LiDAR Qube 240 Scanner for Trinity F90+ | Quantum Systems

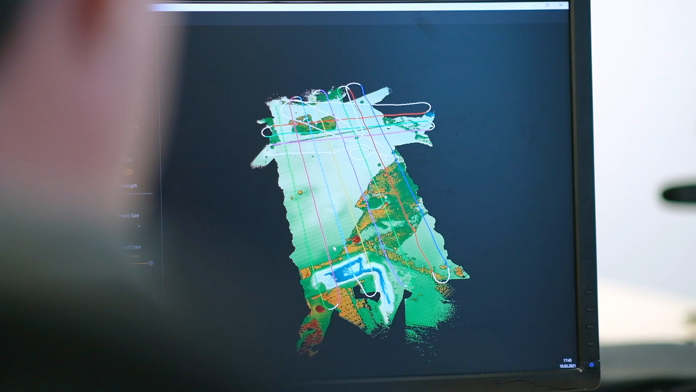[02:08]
Well this is a system where all geodetic engineers, all surveyors, all mappers should be interested in,
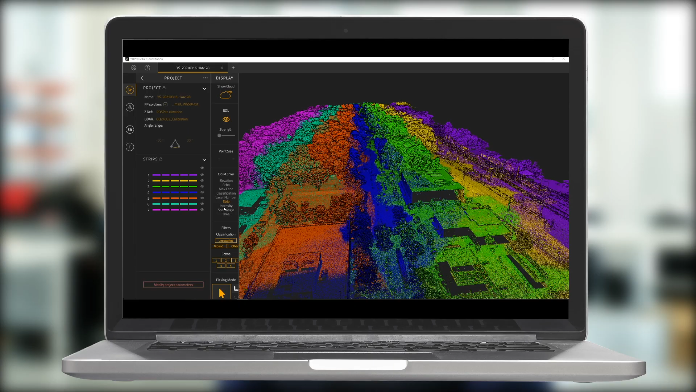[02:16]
especially when they are trying to map terrain under forest,
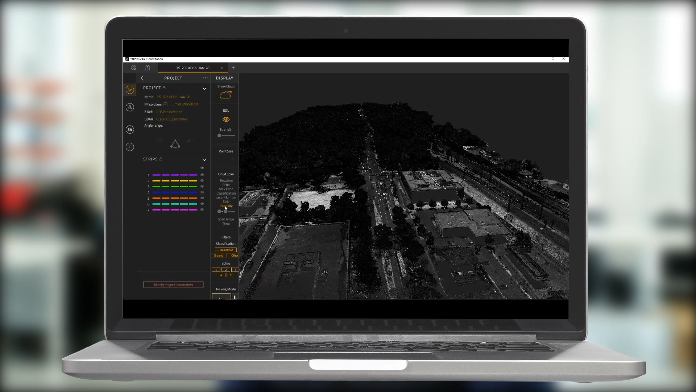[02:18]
terrain under vegetation or they are using it in big open pit mines just to save time.
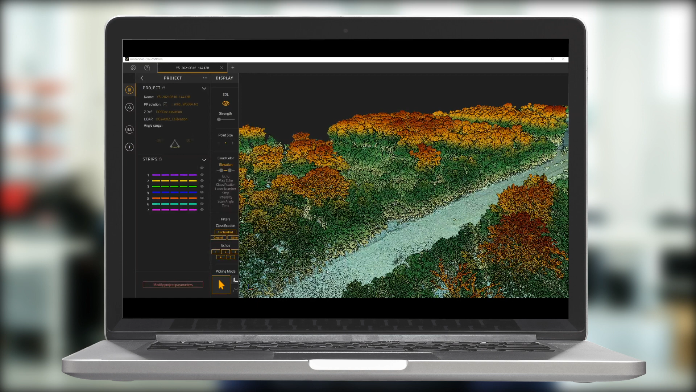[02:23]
Because if you would compare a LiDAR survey to a photogrammetry survey you will understand that the LiDAR survey will not
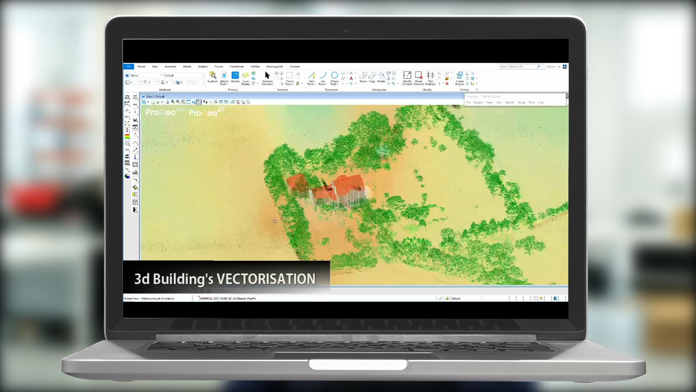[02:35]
need any post-processing like the photogrammetry mosaicing of the photos.
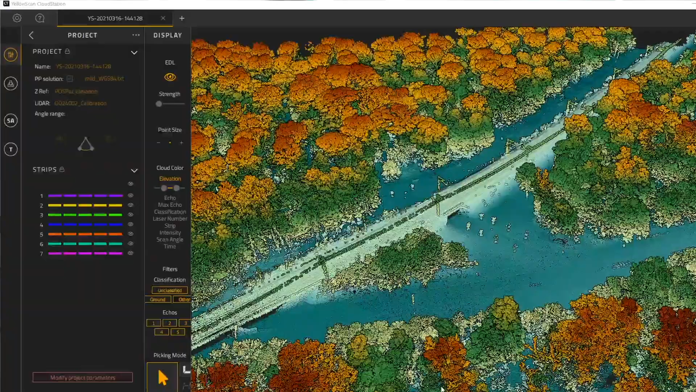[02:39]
You fly a huge open pit mine and right after the flight
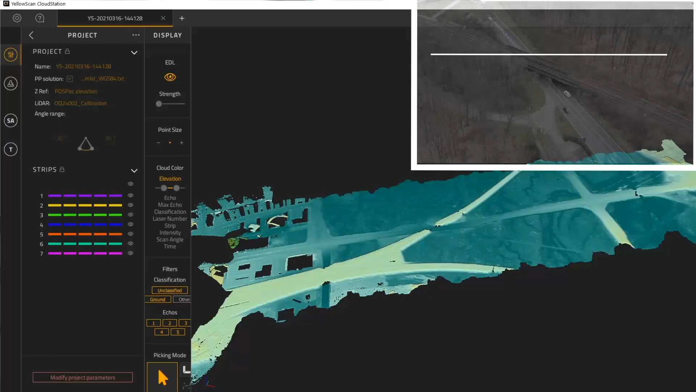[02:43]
you have the complete accurate 3D model of the pit.
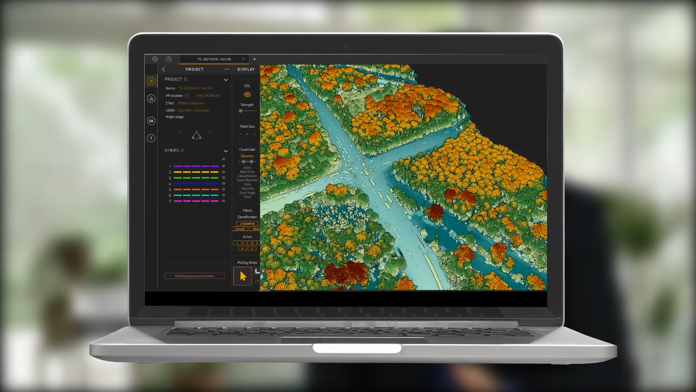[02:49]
The combination of CUBE and Trinity is a perfect tool for highly productive survey job from UAVs.